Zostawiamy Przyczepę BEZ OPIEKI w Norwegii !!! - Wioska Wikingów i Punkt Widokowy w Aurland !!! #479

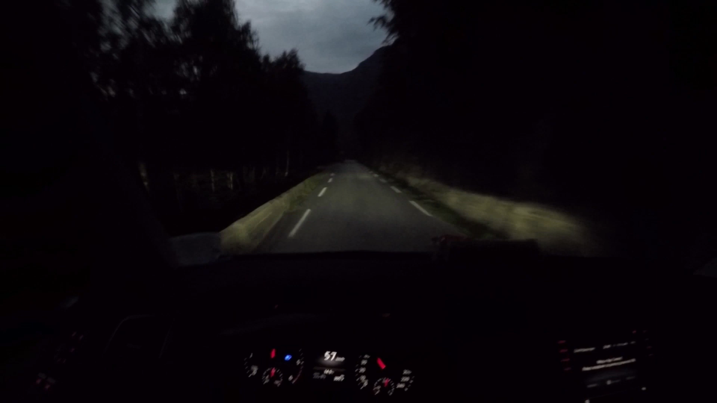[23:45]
Wracamy po przyczepę. Już jest prawie ciemno. Dokąd się wybierasz? Zapytałam, zaskoczona mama.